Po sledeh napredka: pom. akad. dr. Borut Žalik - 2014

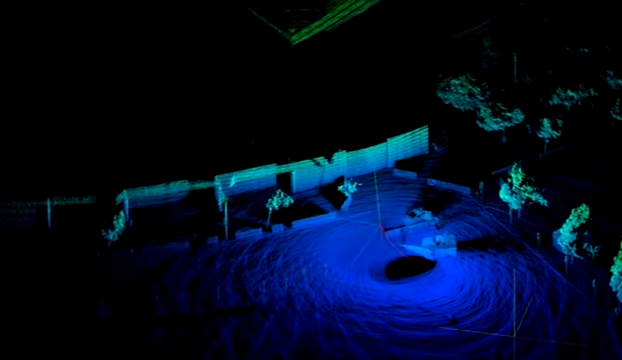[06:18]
Senzorska omrežja, sistemi delinskega zaznavanja, razni znanstveni instrumenti generirajo ogromne količine raznovrstnih in nestrukturiranih podatkov,
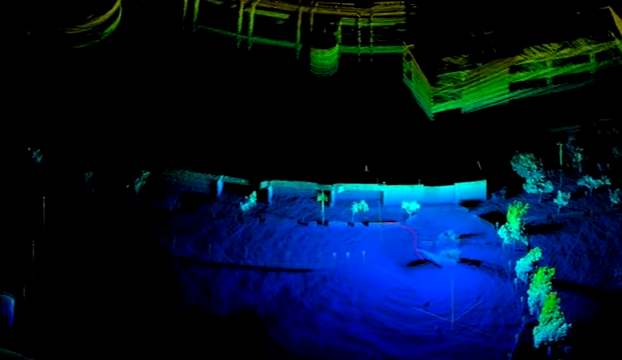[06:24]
v katerih nas zanimajo ozorci in relacije med njimi.
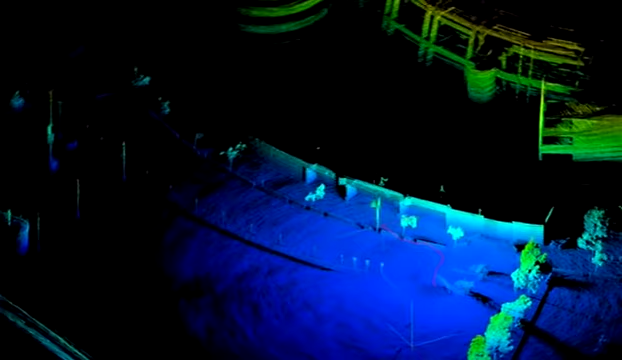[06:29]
Ena izmed tehnologij delinskega zaznavanja z zavedljivo natančnostjo je tudi tehnologija LIDAR.
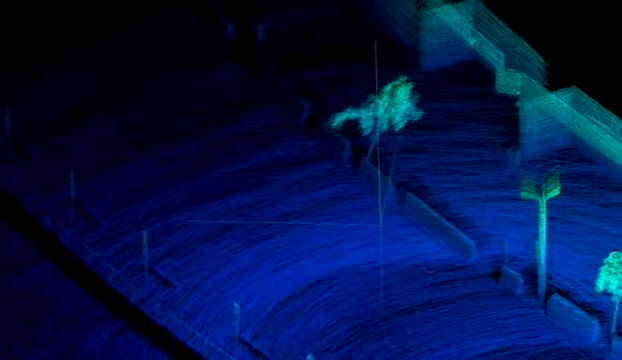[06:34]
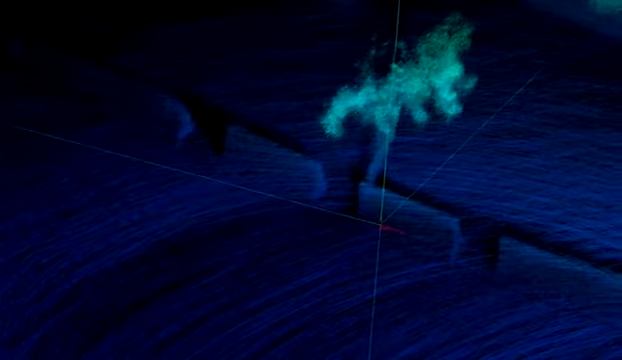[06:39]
Prebirnike LIDAR pogosto montirajo na letala ali helikopterje, prebirniki pa z laserskim žarkom otipavajo površčje zemlje in objekte na njej.
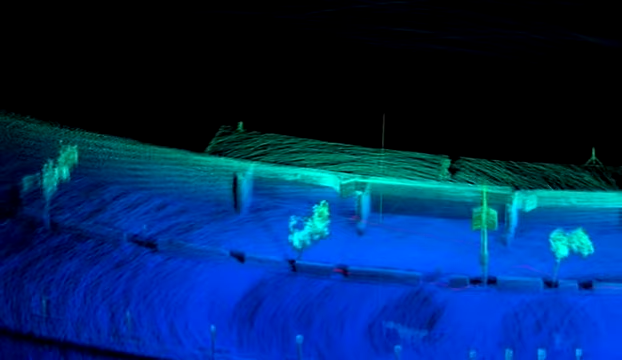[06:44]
Rezultat prebirnika LIDAR je oblak georeferenciranih nestrukturiranih toč s pripadojočimi parametri.
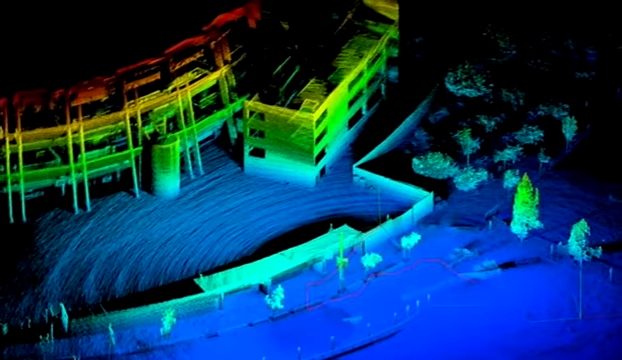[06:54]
V takšnem oblaku točk želimo za vsako točko določiti ali pripado površčju zemlje, zgradbam, nizki,
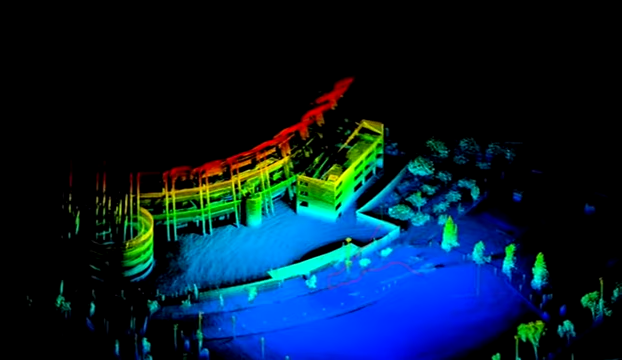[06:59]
srednji ali visoki vegetaciji, cestam, dolnovodom ali morda celo šumo.
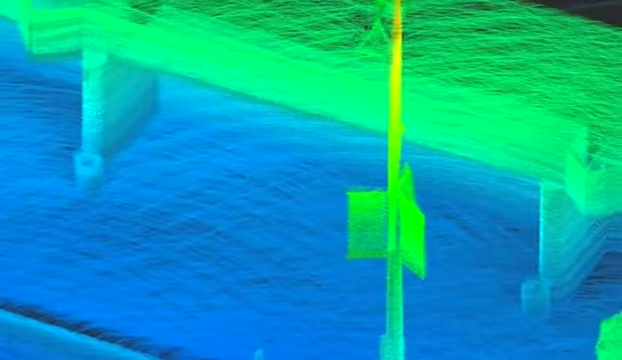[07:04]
Računalniškemu postopku, ki točke samodejno razvrsti, pravimo klasifikacijo točk LIDAR.
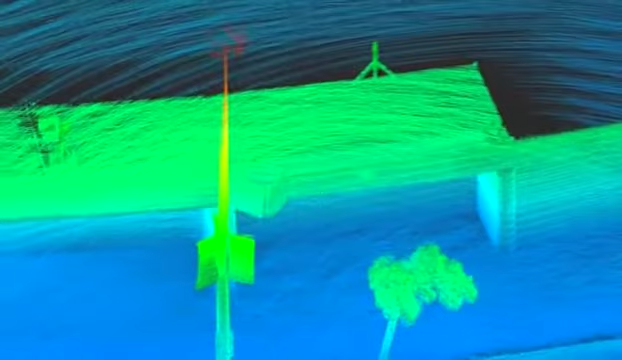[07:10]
V laboratorijo so razvili učinkovite in zanesljive algoritme,